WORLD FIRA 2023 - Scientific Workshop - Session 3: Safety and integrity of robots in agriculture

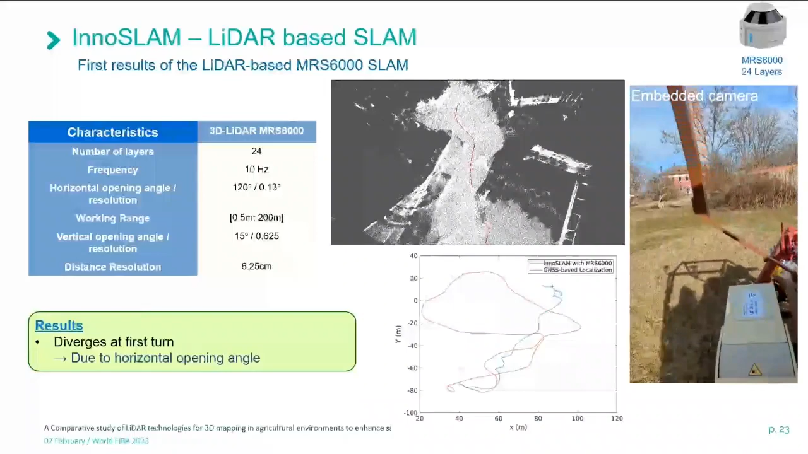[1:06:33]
and you see here that the result is not that good.
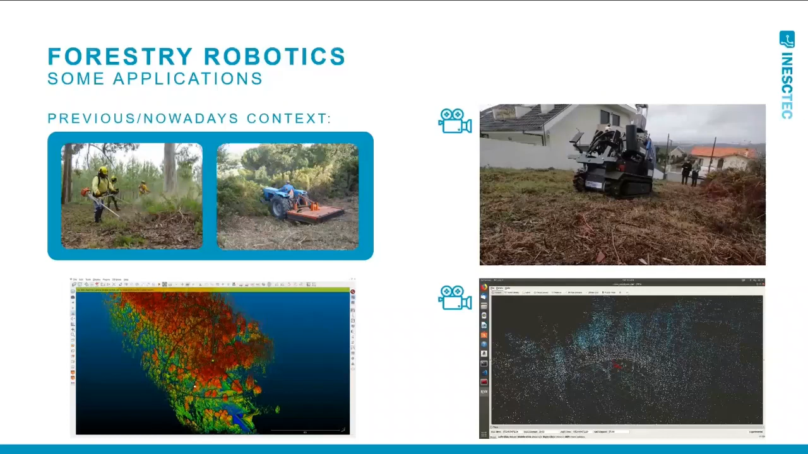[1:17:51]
I will not go too much in detail, but here you can see the same technology that is operating in the forestry for doing operations of biomass collection and harvesting, okay?
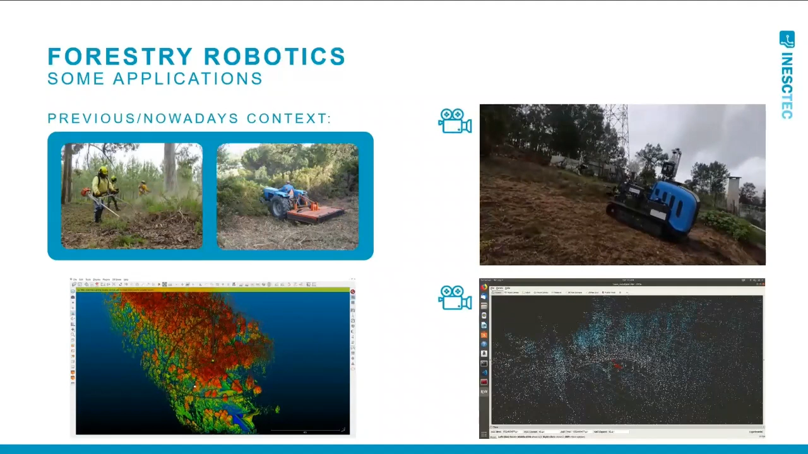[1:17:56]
I will not go too much in detail, otherwise I cannot present the main projects that we have here.
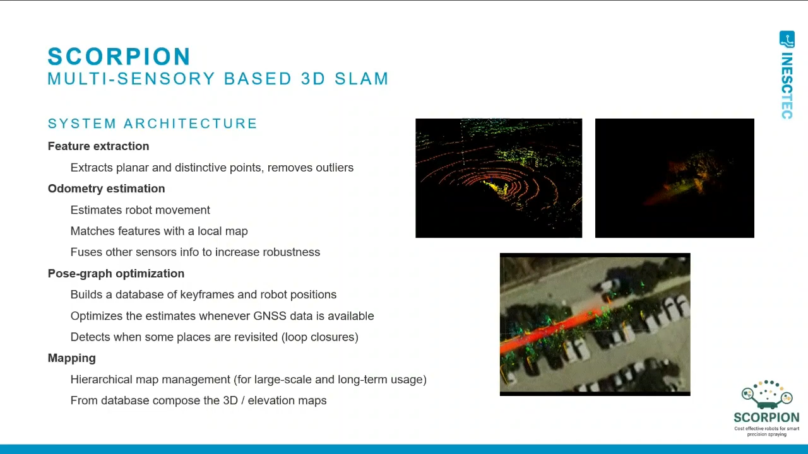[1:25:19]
Because if GPS fails or the GNSS fails, we need to have something that can live without the GNSS solutions. And so in this project, we are developing two kinds of SLAM systems to be complementary. If one fails, the other can be alive and keep
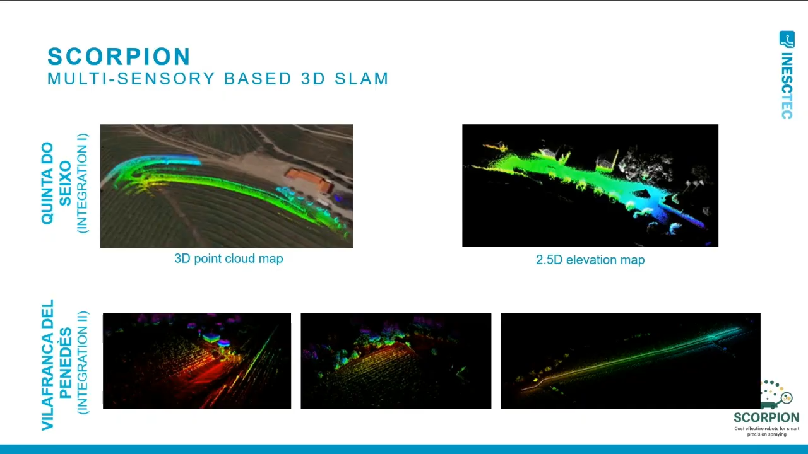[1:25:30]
giving the right position of the robot, okay? I will not go too much in details.
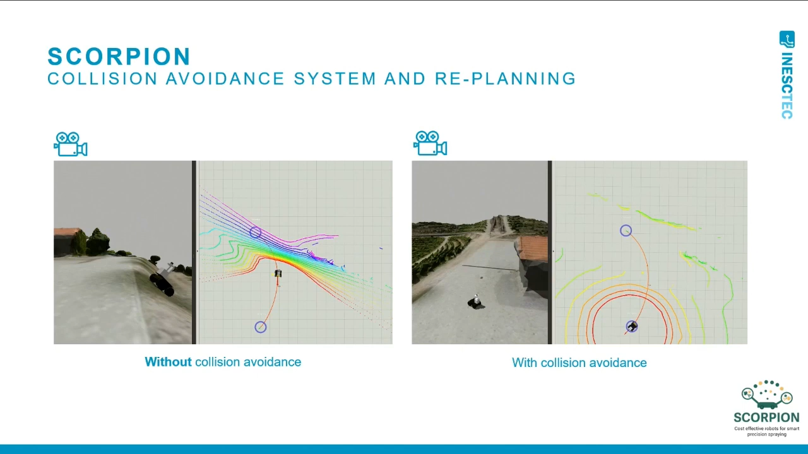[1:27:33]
but the robot is not able to overcome it. But in terms of navigation, is an obstacle.
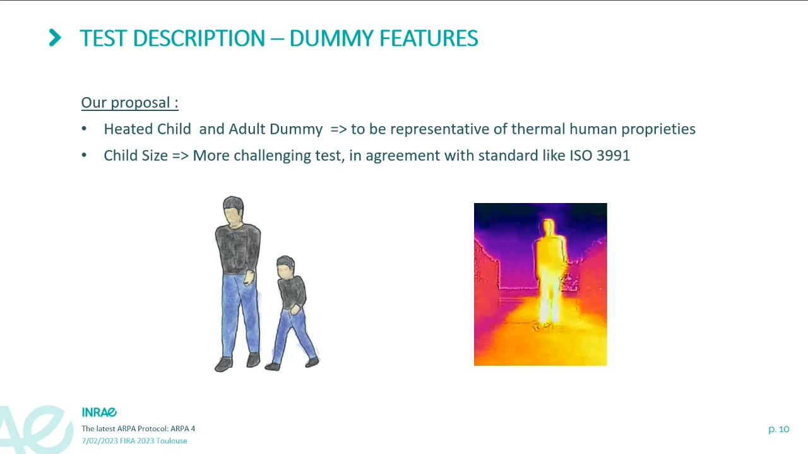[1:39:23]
So our proposal for this fourth protocol, so we decide to use a heated child and adult dummy to be representative of thermal human properties.